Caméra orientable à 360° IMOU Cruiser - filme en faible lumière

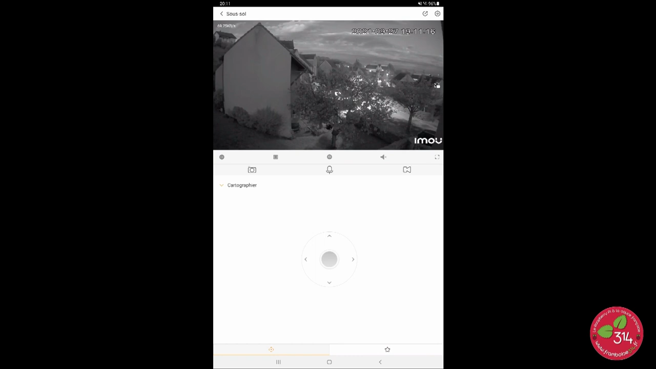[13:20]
On n'a pas besoin de beaucoup de lumière pour pouvoir filmer à l'extérieur.
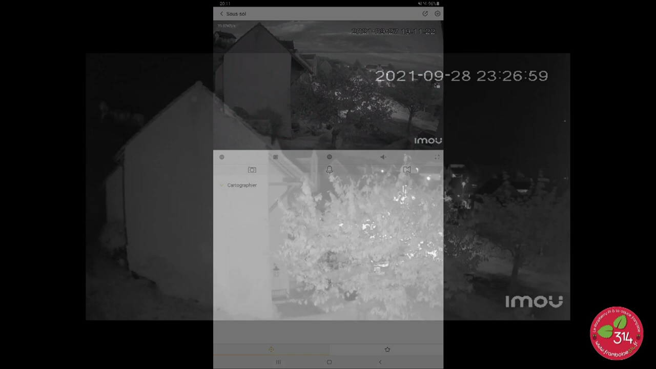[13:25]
Voilà ce que ça donne en infrarouge.
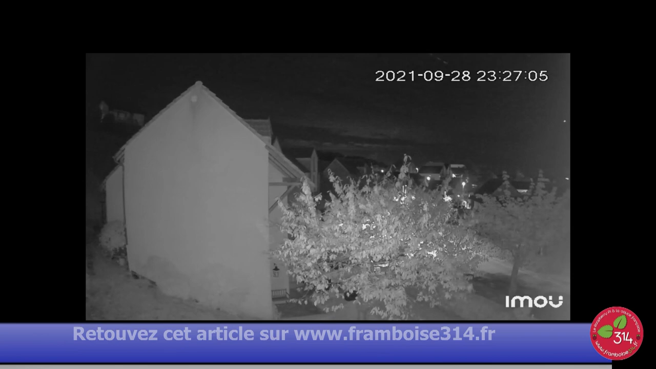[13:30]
La lumière infrarouge, elle attire les insectes qui voient l'infrarouge. Donc vous allez voir un certain nombre de petits fantômes qui passent. C'est des insectes qui sont attirés. Et puis parfois, il y a des chauves-souris qui passent un peu plus rapidement, qui poursuivent les insectes.
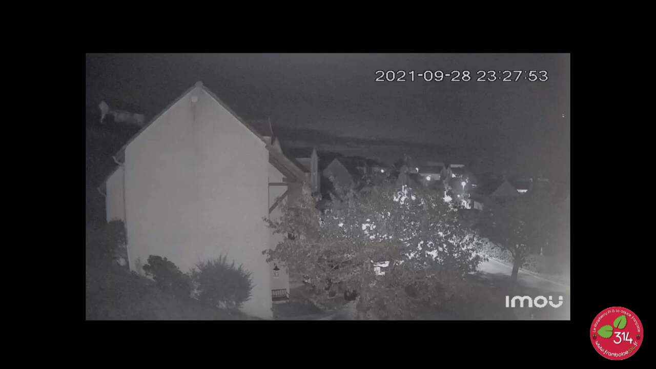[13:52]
On est dans les différents modes de vision nocturne là. Vous voyez, il est 23h28, donc on est dans le noir. Il y a juste l'éclairage de la rue en fait.
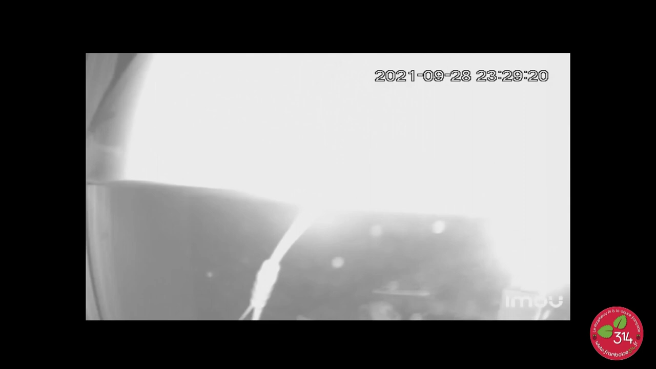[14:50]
Ça veut dire que si quelqu'un passe dans le champ de l'éclairage, il sera vu. Mais là, à cette distance-là, le projecteur n'agit plus et on voit uniquement avec la lumière ambiante.